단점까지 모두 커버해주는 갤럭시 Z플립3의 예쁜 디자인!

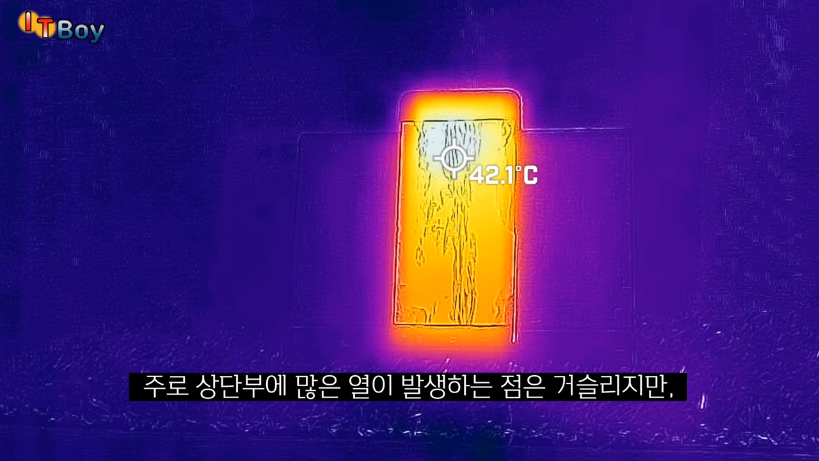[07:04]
On screen: spot 42.1°C
발열이 심하다고 알려진 스냅데로곤 888을 사용했기 때문에 주로 상단부에 발열이 집중되는 점은 조금 거슬리기는 했지만
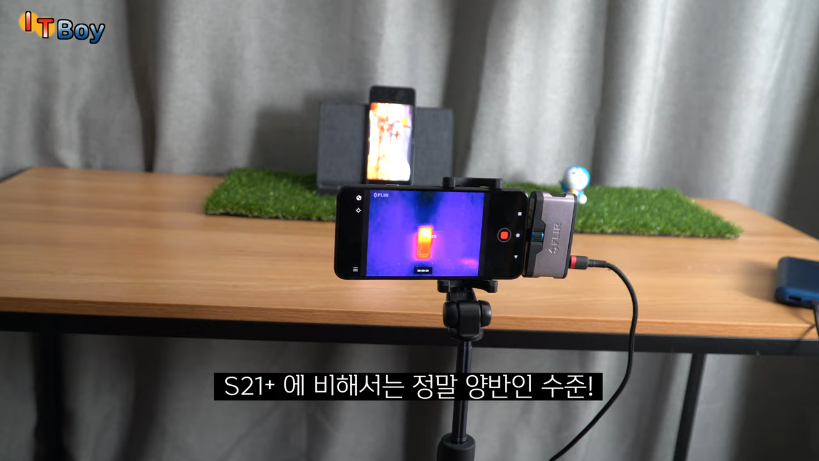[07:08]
S21 플러스에
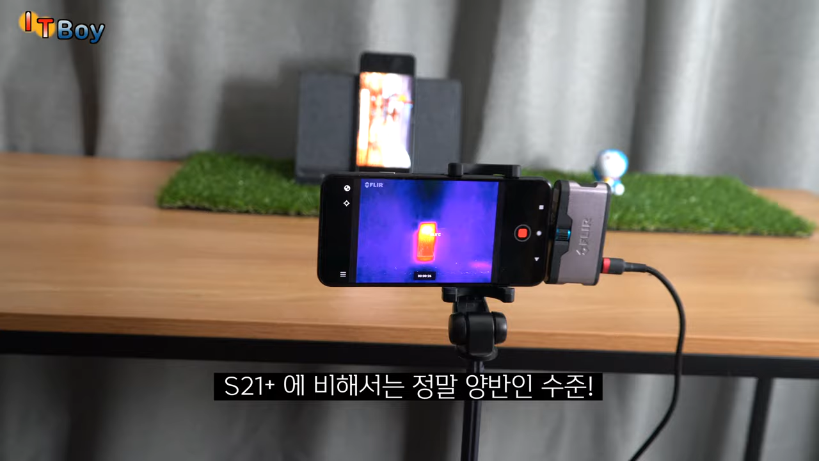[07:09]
비해서는 정말 양반인 수준이라 크게 신경 쓰지 않으셔도 될 듯하고요 물론
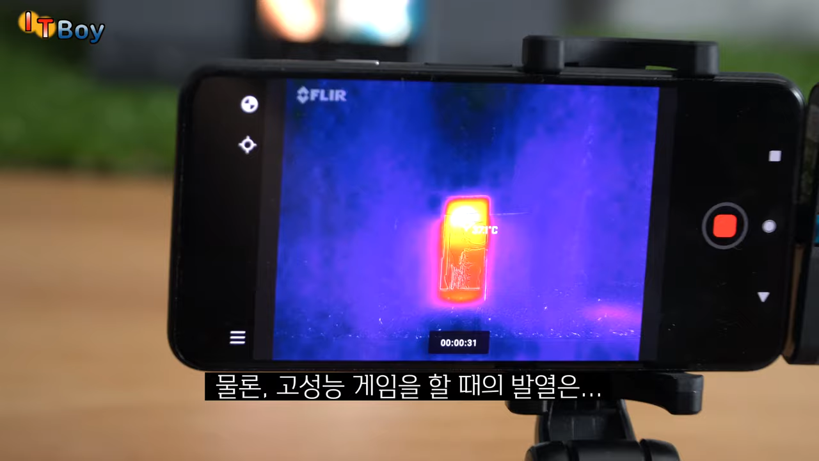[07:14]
고성능의 게임을 할 때의 발열은 상당한 편이니 그 점은 염두에 두시는 게 좋습니다